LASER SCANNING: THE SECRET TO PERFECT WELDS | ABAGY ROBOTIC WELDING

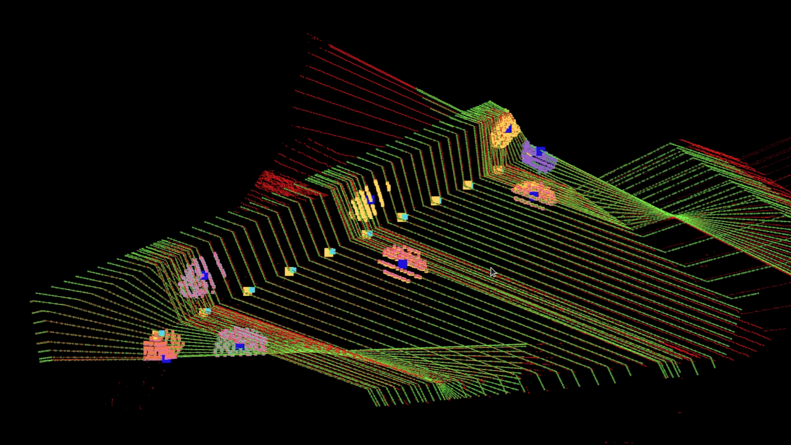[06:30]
stitch them all together and get the 3D point cloud of the part.